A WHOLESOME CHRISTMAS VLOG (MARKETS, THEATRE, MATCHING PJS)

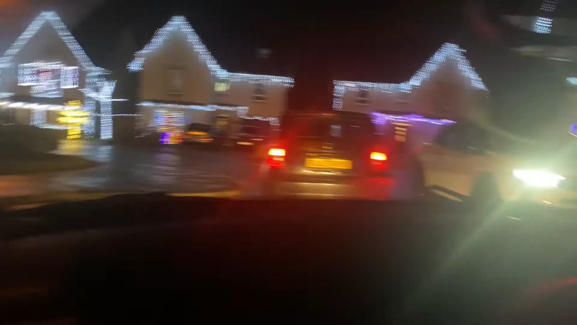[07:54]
Like, I'm just bloody filming people's houses, but yeah, so it's literally all matching all the way around.
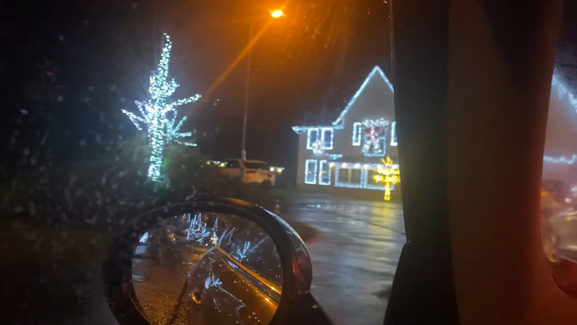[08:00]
But they're so nice. Oh my gosh. Yeah, so it's Lavender Drive in Newton Mearns, is that where we're?
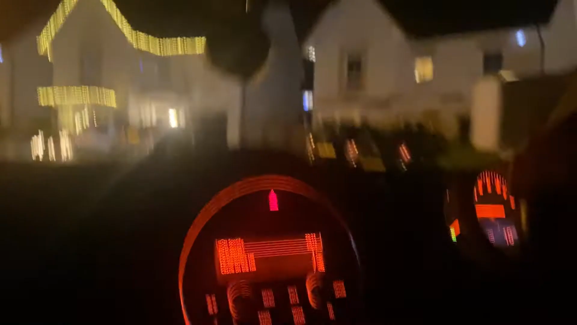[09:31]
So this is like the gold street. I just like that they're all matching.
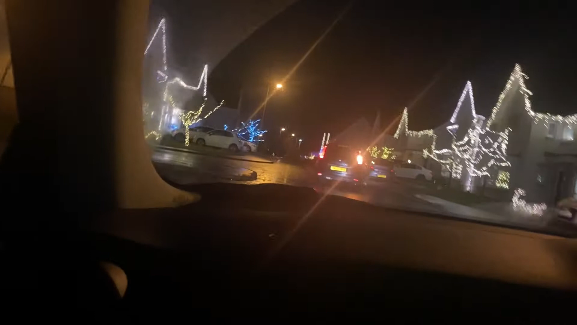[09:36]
Like, it's just dead nice. It's no mismatched.
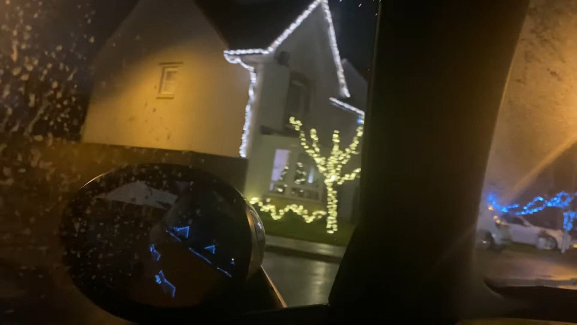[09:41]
It's definitely like this, my sister. It's aesthetically pleasing. But it is. It's lovely.